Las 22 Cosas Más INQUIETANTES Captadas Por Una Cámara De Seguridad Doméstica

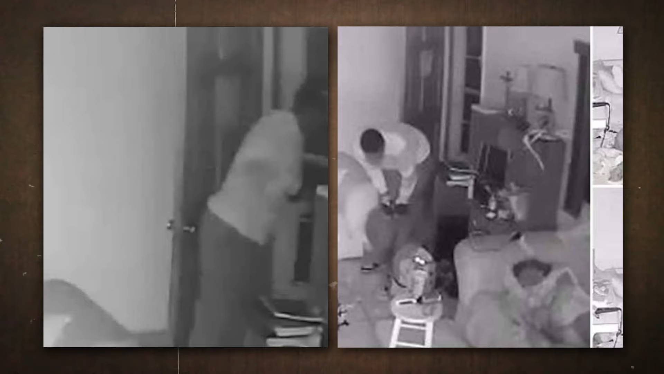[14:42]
A la 1.30 de la mañana, las cámaras captaron a un hombre caminando sigilosamente por la casa, mientras tres niños dormían plácidamente en sofás a pocos metros de distancia. Este individuo buscó objetos de valor y,
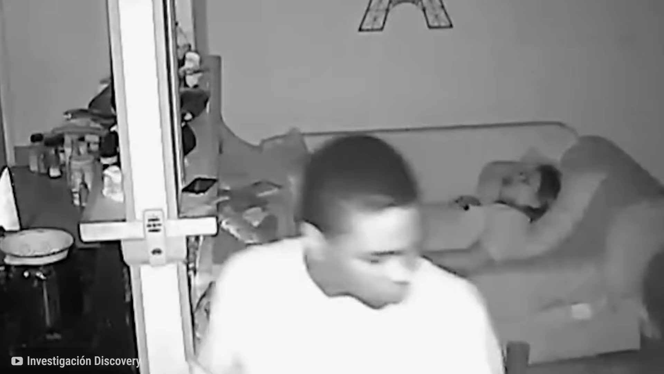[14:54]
una vez encontrados, se los entregó a otro hombre que estaba afuera esperando, quien además estaba armado.
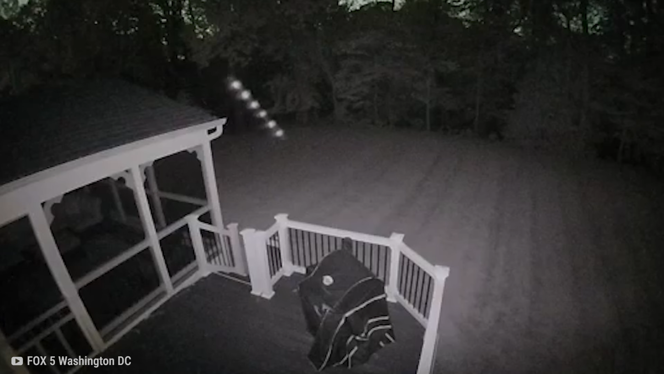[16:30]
Una cámara de seguridad del hogar estaba grabando en medio de la noche cuando múltiples orbes borrosos aparecieron en el lado derecho de la pantalla. Parecían volar a través de la pantalla detrás de la cerca de la casa, lo que indicaba que algo había pasado por encima de la cerca. Este fenómeno inusual generó una gran cantidad de comentarios y especulaciones.
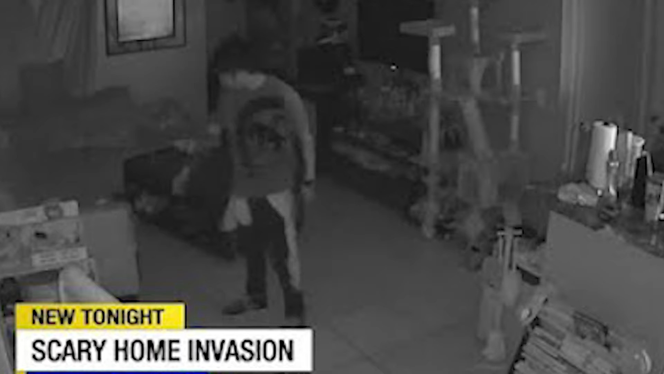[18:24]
Registraron la cocina, encontraron y se llevaron cuchillos de cocina para armarse.
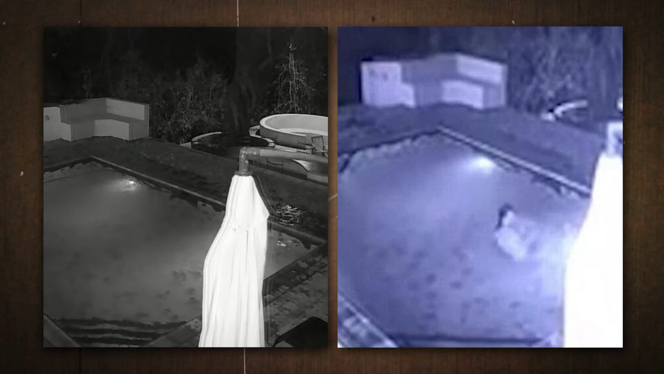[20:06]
De repente, y sin previo aviso, apareció un cocodrilo que saltó a la piscina con sorprendente agilidad.
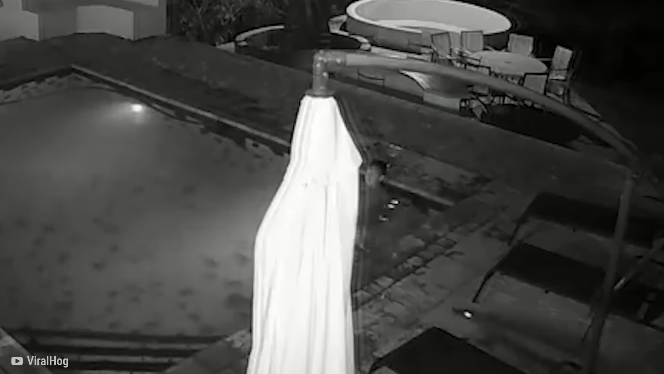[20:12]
La pareja, aterrorizada y en estado de shock, intentó desesperadamente salir del agua lo más rápido posible.
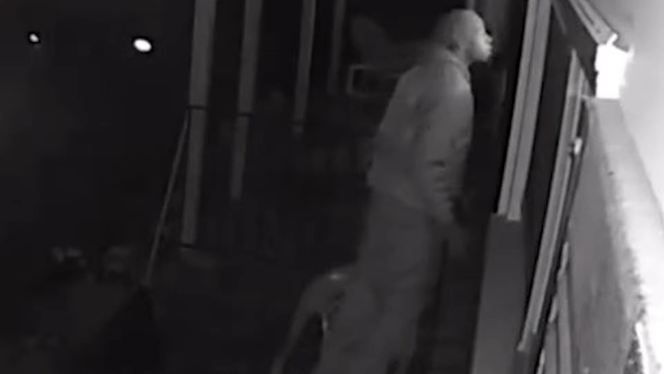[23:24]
Para su horror, la cámara capturó imágenes de un hombre que nunca había visto antes, tratando de mirar por la ventana de su habitación.
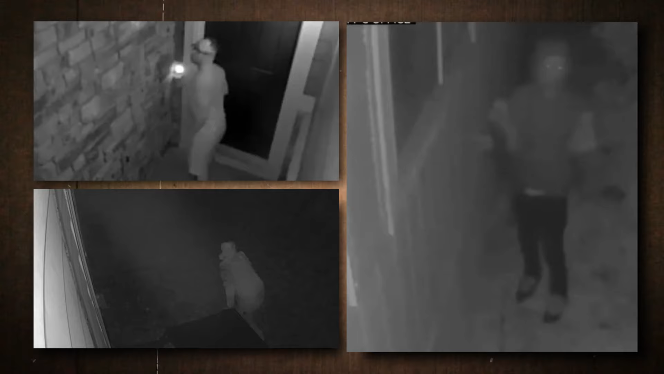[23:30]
Después de unos segundos, el hombre notó la cámara y rápidamente se alejó, solo para regresar poco después y robar la cámara.
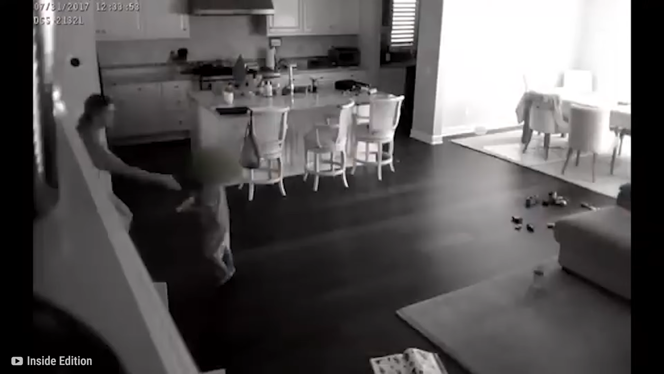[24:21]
lo agarró frenéticamente y corrió hacia la casa de los vecinos, buscando seguridad.
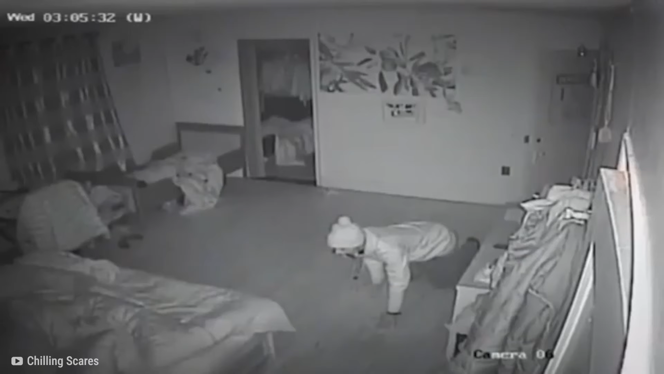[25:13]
El intruso había entrado por una puerta trasera abierta y minutos más tarde, fue visto gateando por la habitación del propietario mientras éste dormía. Sin darse cuenta del intruso, a pocos metros de distancia,
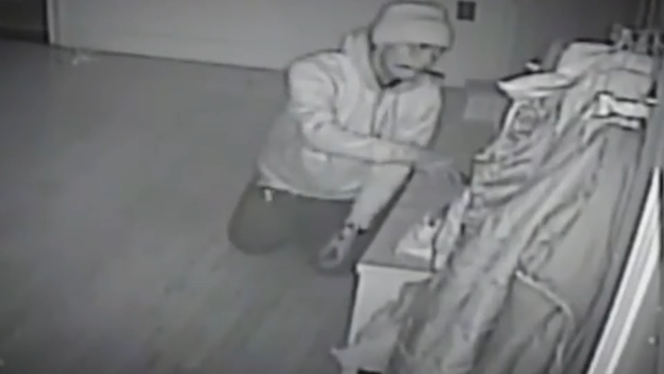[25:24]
el hombre robó el teléfono del propietario, que fue el único objeto que se llevó. Lo más inquietante fue ver al hombre sosteniendo un cuchillo en la boca, demostrando que estaba preparado para la confrontación.
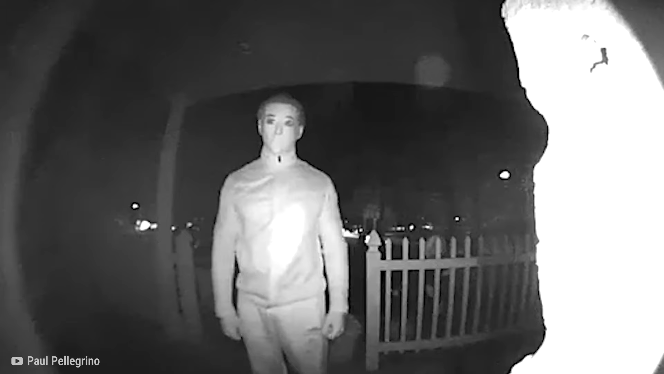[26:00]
Sosteniendo lo que parece un cuchillo, no pierde el tiempo intentando abrir la puerta.
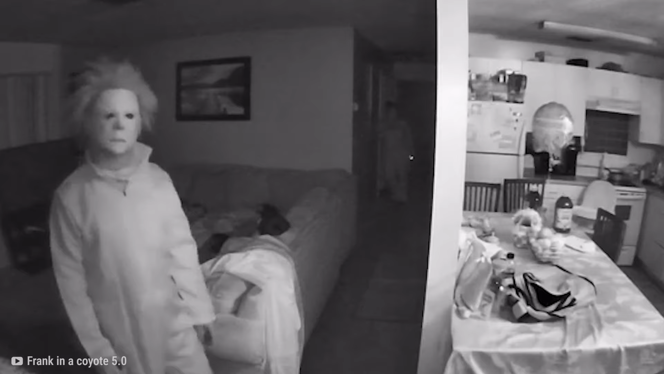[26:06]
Después de darse cuenta de que está cerrada, se aleja solo para regresar dos veces más para intentarlo de nuevo.
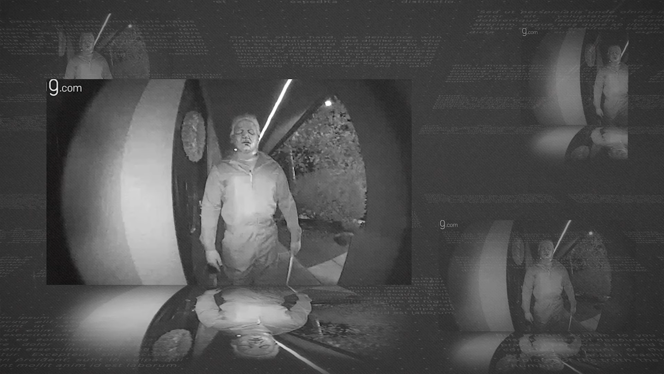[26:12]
En el tercer intento, incluso usa su cuchillo para intentar forzar la entrada.
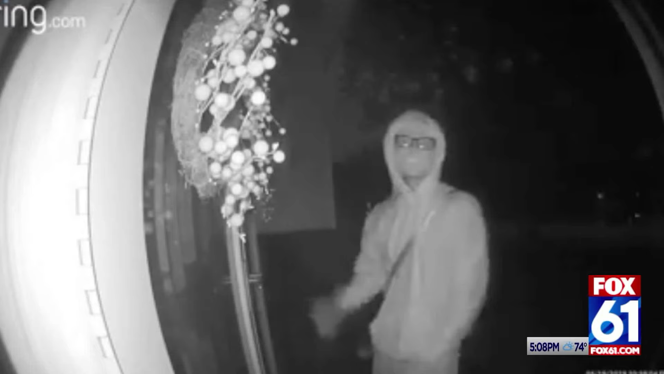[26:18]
Afortunadamente, después de no tener éxito, los propietarios nunca volvieron a ver a este supuesto intruso, pero el incidente dejó una marca indeleble en su sentido de seguridad.
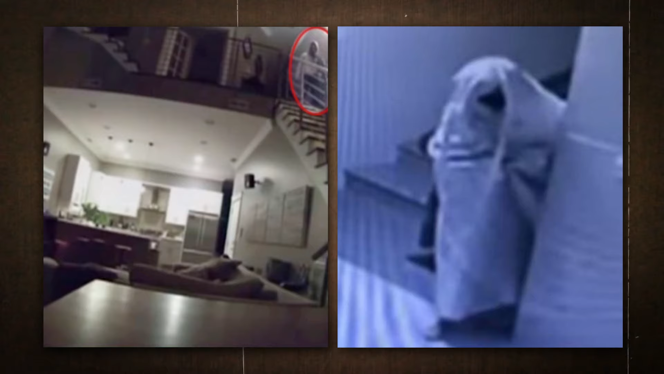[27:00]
Horriblemente, las imágenes de las 3.30 AM mostraron una figura encapuchada caminando por el piso de arriba de su casa. Unas horas antes, la pareja se había quedado dormida en el sofá, sin darse cuenta del intruso que merodeaba por su hogar.